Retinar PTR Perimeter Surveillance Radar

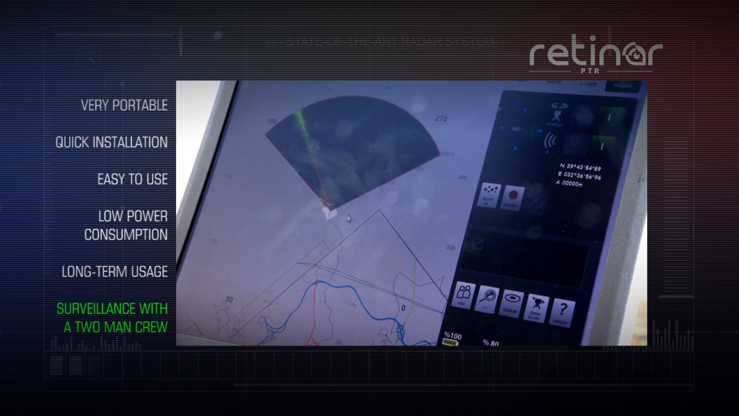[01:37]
RETINAR-PTR, which has low power consumption and allows long-term uninterrupted usage at field,
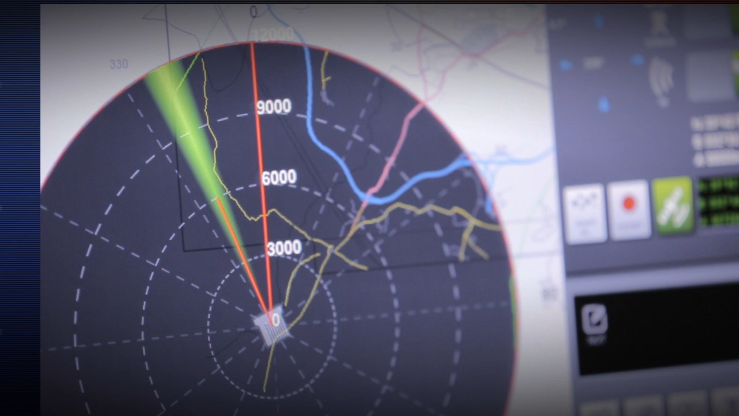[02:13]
RETINAR-PTR offers security options through various use modes.
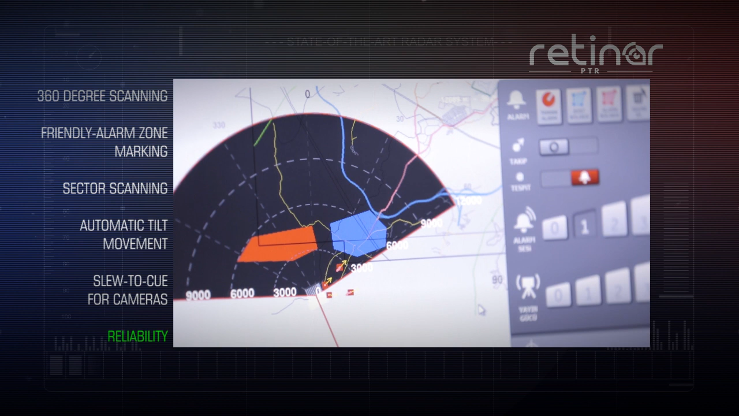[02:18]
RETINAR-PTR offers security options through 360-degree scanning, establish friendly or alarm areas, and define sectors for scanning.
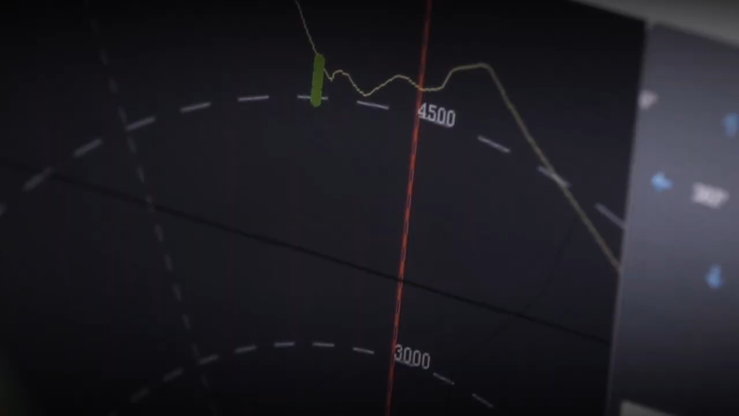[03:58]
With Retinar PTR, you will immediately detect any movement in your secure zone miles and miles away and have enough time to take measures against the threat.